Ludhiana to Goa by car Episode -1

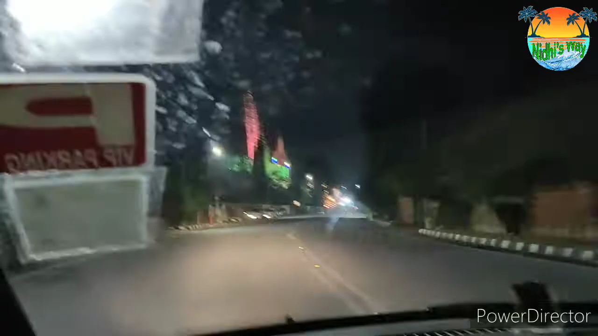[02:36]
लुद्याने में बहुत ही मशूर टेंपल है दुर्गा माता मंदिर
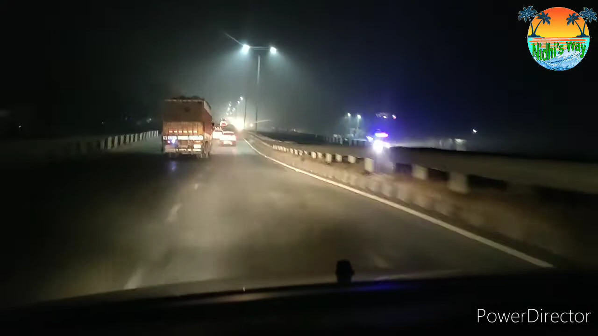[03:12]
त्राइफिक नहीं है बिल्कुल भी गाड़ी चल रही है स्मूथली बिल्कुल और अच्छी खासी स्पीड मिल रही है
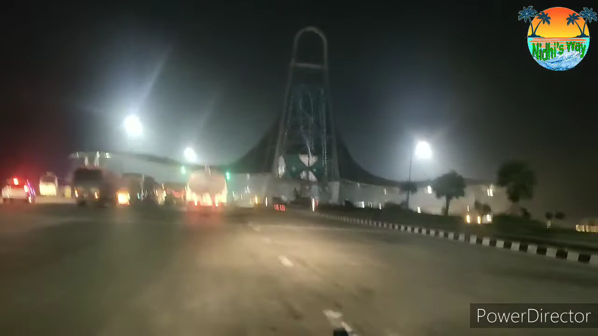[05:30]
हाइवे का ये स्टार्टिंग पॉइंट है रश लगा हूर ट्रकों का
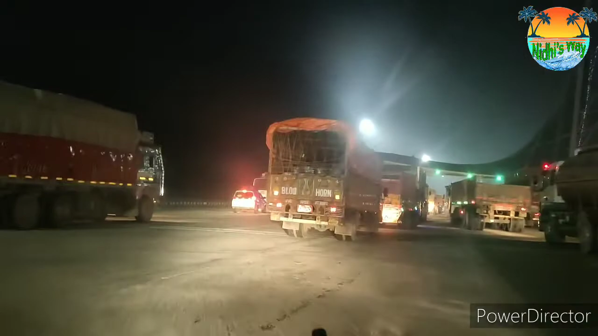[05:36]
हाइवे है जो ये ना 135 किलो मीटर लंबा है और 6 लेना इसकी इच डिरेक्शन में तीन लेना इसकी इस पे चलने से हम अब दिली के रश से बच जाएंगे और हमारा जो चलनी का टाइम है वह भी लगवे ही तो घंटे कम हो जाएगा हाँ इस पर टोल जरूर आपको देना पड़ता है लगवाग दो सो रपे